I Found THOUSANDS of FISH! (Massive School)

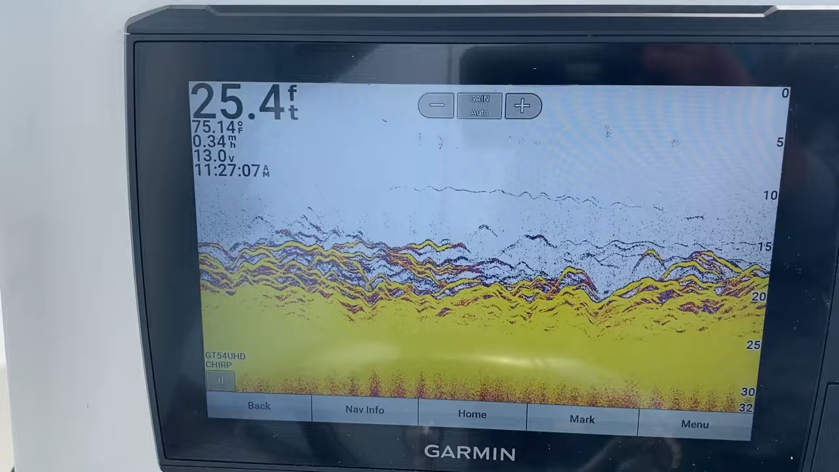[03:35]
On screen: depth 25.4 ft, water 75.14°F, speed 0.34 mph
So yeah, as you can see, we came across a massive school of jat crevalle.